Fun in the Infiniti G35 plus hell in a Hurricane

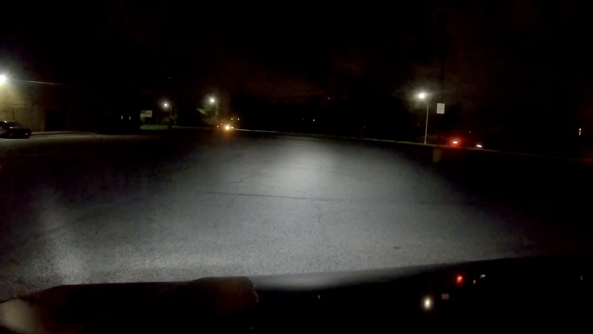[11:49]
I don't know what this blinking means. I'm guessing the battery is dead.